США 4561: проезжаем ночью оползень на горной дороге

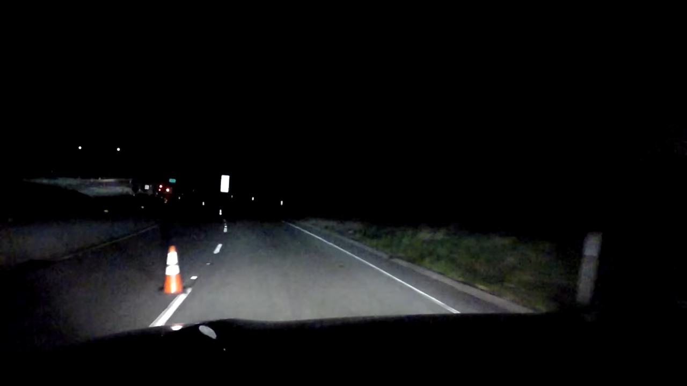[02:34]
так вот тут а так хорошо так идет под углом как серьезно идет они когда-то вырубили тут эту дорогу тут вообще живописно когда вот и машины да вот уже пошли когда днем о-о-о-о вот тут что-то такое начинается я даже замедлился слегка думал вам какую-то красоту показать вот ремонтирую вот да я поверну я повернул немножко камеру чтоб видно было что делается